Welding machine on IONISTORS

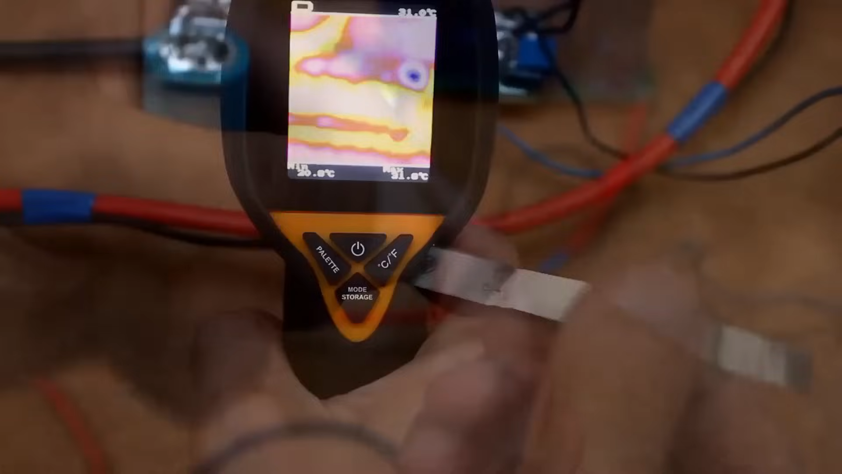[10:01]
The switches were cool, a little over 30 degrees, but the supercapacitors heated up to 45 degrees.
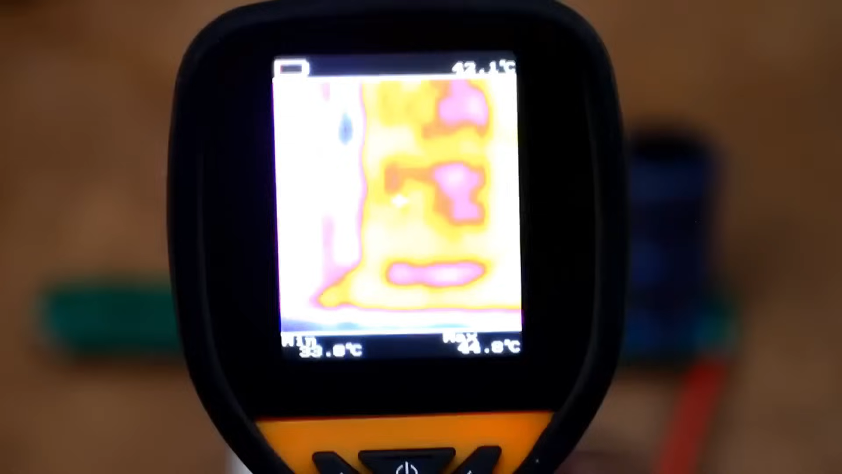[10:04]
However, it should be noted that within a short period, I charged them about 10 times,